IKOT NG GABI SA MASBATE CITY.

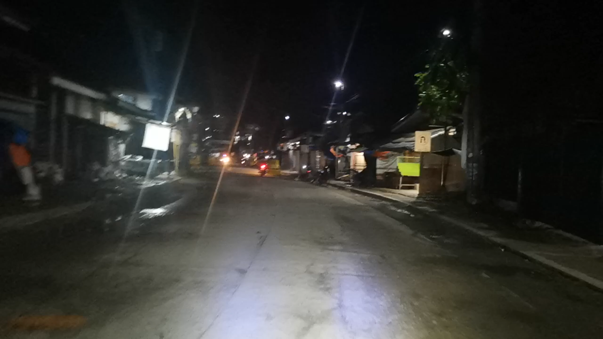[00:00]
Guys, good evening. Stroll muna tayo dito sa Masbate City. Ayan.
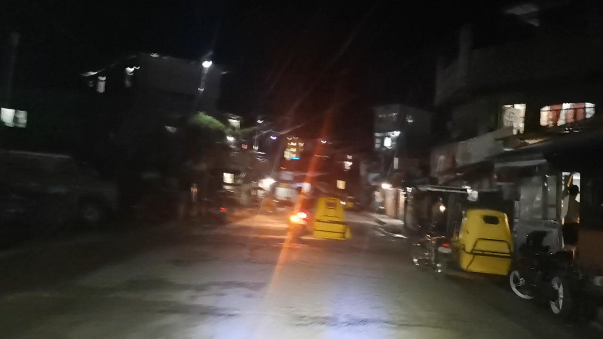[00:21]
So yung oras natin ngayon guys, alas 10 na ng gabi. Ayan. So ikot-ikot muna tayo dito. Ganito yung itsura guys dito sa Masbate City pagkagabi. Yan. So sorry muna tayo dito, ikot-ikot.
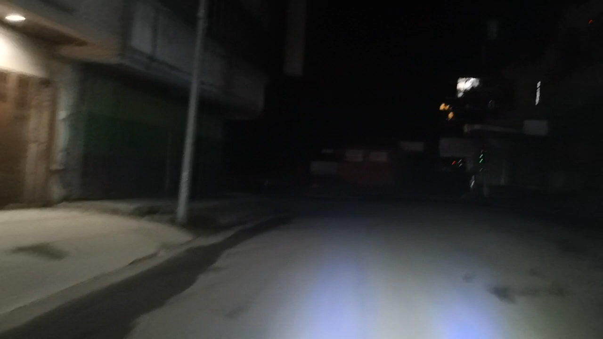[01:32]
yan. Dito tayo, punta tayo sa ano, sa Quezon. Iya tayo ng Quezon.
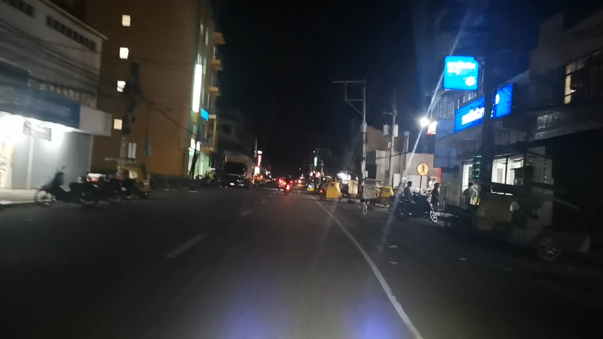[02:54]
At syempre Jollibee, bukas pa rin yung Jollibee. Bukas pa rin yung Jollibee guys. Dito muna tayo sa Quezon. Stroll muna tayo dito dahil andito tayo ngayon sa Masbate City.
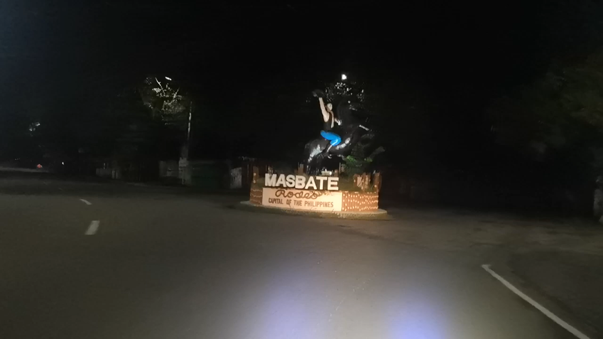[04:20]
wala ganong sasakyan at hindi mainit. Yan. Kaya sa gabi ako nagpo-focus ng pagpasada.
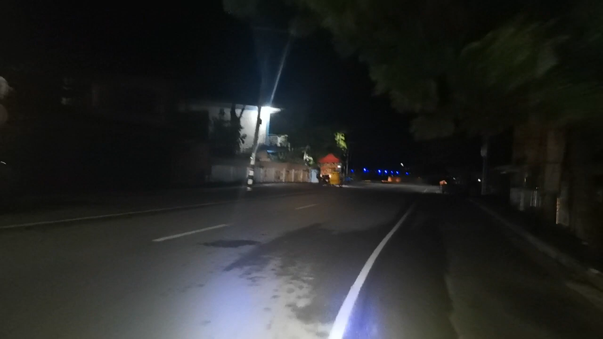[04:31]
Pero pagka umaga kasi ang daming ano eh, daming tricycle, tapos mainit pa. Uy, shawarma.
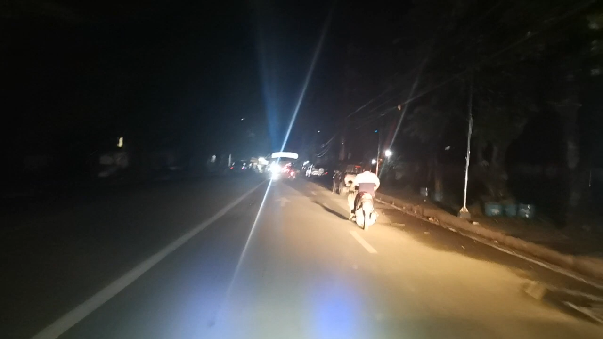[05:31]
Tapos saan tayo? Diretso tayo. Yan, diretso daw tayo, guys, dito sa Barangay Ibingay.
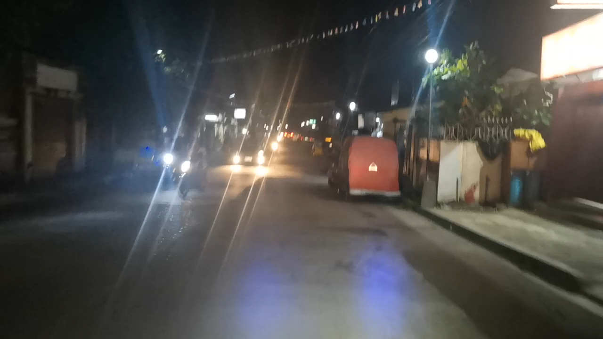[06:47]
Yeah. Itan nyo, guys. Alas 10 na ng gabi, pero marami pa rin tricycle na nagbibiyahe. Madalang yung tricycle na dito, guys, pag patak ng alauna, alas 2 ng madaling araw. Pero 11 or 12 ng gabi,
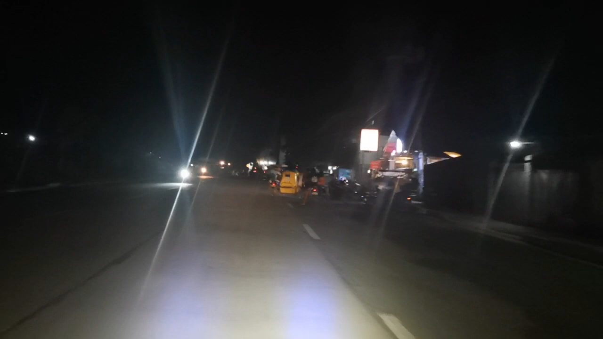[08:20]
Napalapad na yung area. Uy, mayroon palang ano dito. Inuman naman.
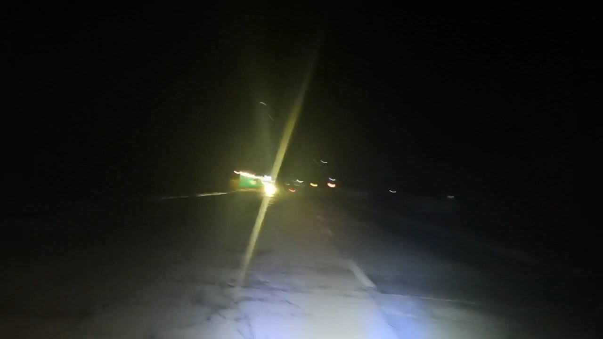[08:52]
Ay, no. Ah, pala, ito yung airport ng Masbate, guys. Wala nga lang gaano ilaw. Yan. Ito, ito yung mangrove. Yan. Tinawag siya na mangrove, guys, kasi ang daming mangrove dito.
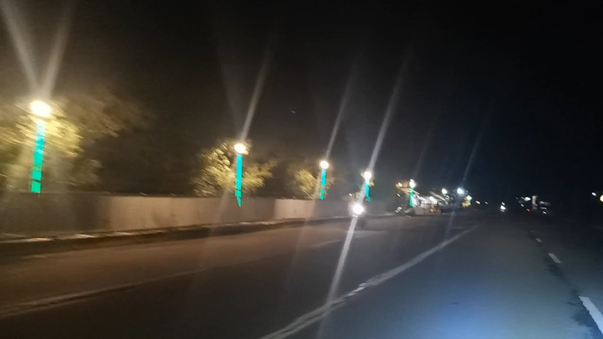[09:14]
Yan. Ewan ko lang kung pwede pa pumasok ngayon. Pero parang wala na, eh. Ah, open pa naman. Tapos ito, guys, patas nyo mamasyal, pwede kayo kumain dito. Mura ang pagkain dyan. Yan. Na pag kumakain kami dyan, guys, na namumurahan kami.
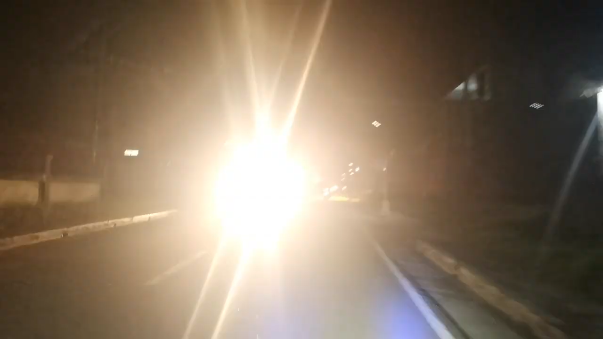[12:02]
So dito, hotel din to, di ba? Greenview Hotel. Red Doors? Red Doors. Red Doors na daw guys, hindi na Greenview. Red Doors, para ka na rin bumiling Red Horse. Ay nako. Palabas na tayo ng nursery.
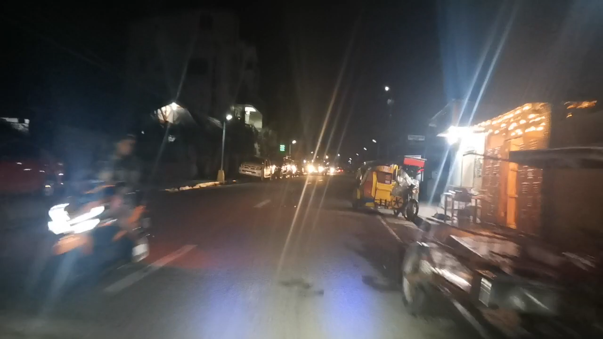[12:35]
Yeah. Kita nyo guys, alas 10 ng gabi pero marami pa rin tao. Marami pa rin sangga. No? Yeah, dito, pag andito ako sa Masbate City, talaga ang gumagala ako kahit gabi. Yeah, mauwi ako niyan alas 11, alas 12 ng gabi,
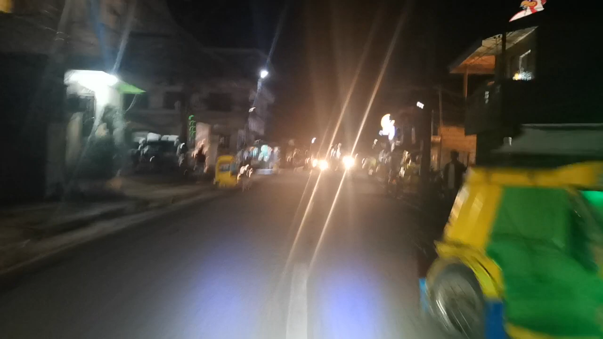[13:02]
minsan inaabutan ng alas 3 o alas 4 ng madaling araw.
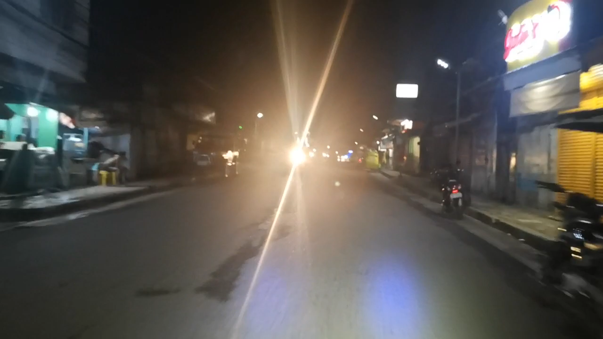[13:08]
Yan, gakalala sa botelya. Ay nako. Yan, palabas na tayo. Wow.
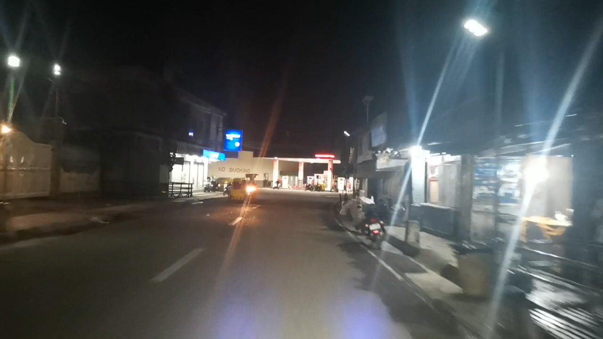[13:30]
Ayan guys, Total Express na yan dyan, gasoline station. Makita Jason.
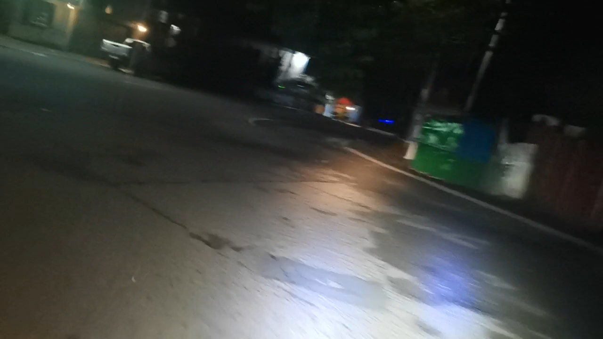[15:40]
Ayan, sa mga mahilig sa shawarma, ito guys, ito yung area nila. Ayan o.